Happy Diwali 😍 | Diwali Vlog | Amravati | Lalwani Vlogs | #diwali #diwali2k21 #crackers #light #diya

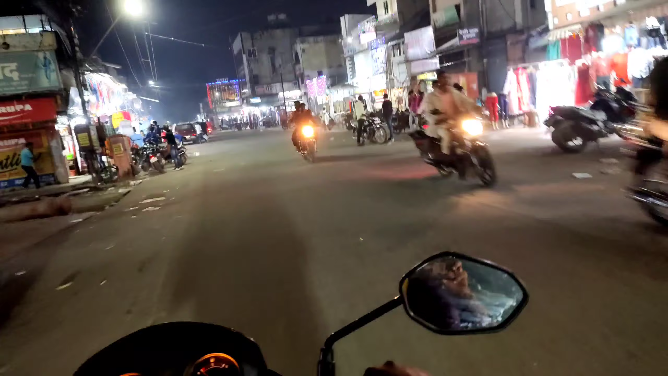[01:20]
प्रभात टाकीज के यहाँ से हम सीधा जाएंगे जवाहर गेट पे, और वहाँ से हम माला लेके आएंगे। अभी मैं और मेरे दोस्त नितेश दोनों निकले हैं हम लोग, और सामने आप देख सकते हो सूर्यवंशी की मूवी लगी हुई है,
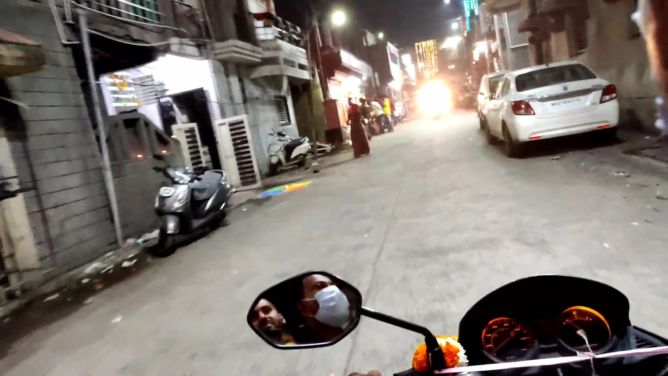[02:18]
तो आप देख सकते हो कैसे एकदम पूरा चमक रहा है हमारा रामपुरी कैंप,
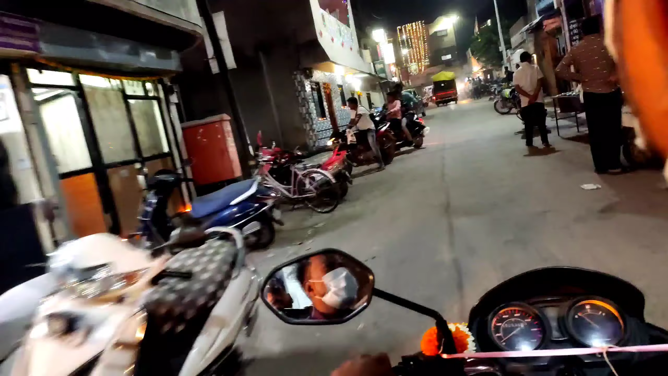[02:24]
कृष्णा नगर, हमारा पूरा सिंधी कॉलोनी इतना चमक रहा है। हर जगह एकदम पूरा लाइटिंग, बहुत ही बढ़िया माहौल क्रिएट हुआ है यहाँ पे।
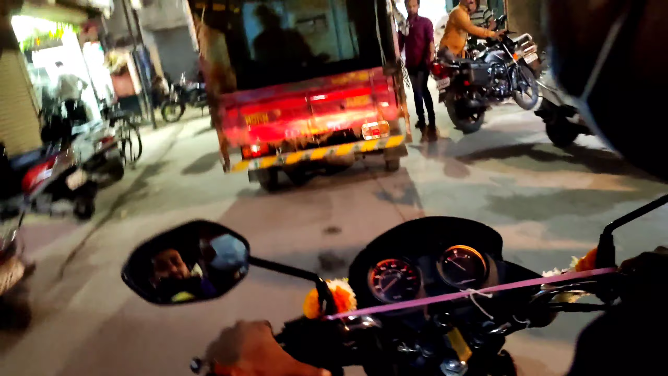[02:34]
तो आप देख सकते हो कितना मज़ा आ रहा है भाई।